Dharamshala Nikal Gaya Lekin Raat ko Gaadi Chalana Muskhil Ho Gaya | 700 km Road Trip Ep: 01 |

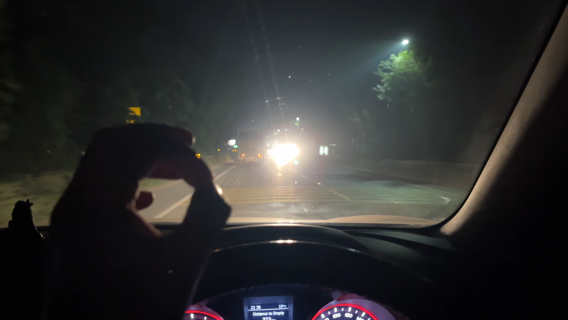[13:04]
मच बेटर देन बिफोर, अब काफ़ी अच्छे से मैं क्लियरली देख रहा है, लेकिन यार फॉग अप थोड़ा सा हो जाता है ना, वो थोड़ा दिक्कत करता ही है।
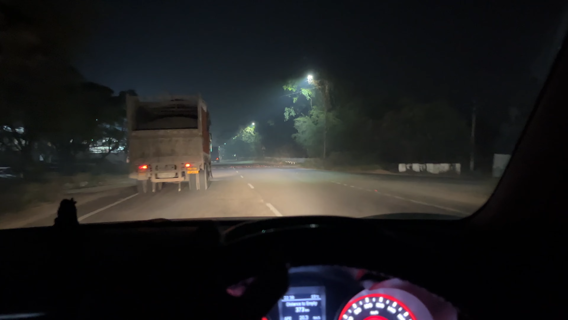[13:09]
फॉग अप तो वो दोबारा से होगा, ये ना सबसे ज़्यादा यहाँ पे दिखेंगे आपको,
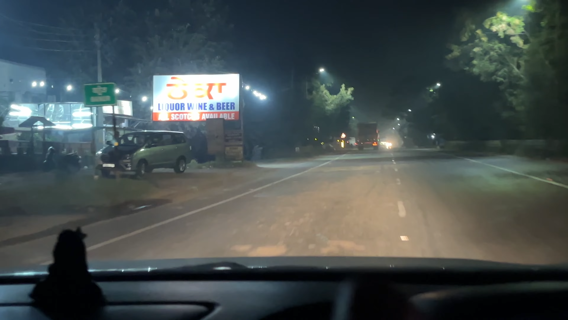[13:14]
ये पढ़ लो आप, सबसे ज़्यादा पूरे हाईवे पे, एक यहाँ पे तो कुछ नहीं है, पीछे वाले हाईवे पे तो NH 44 पे तो बता आलीशान आलीशान थे।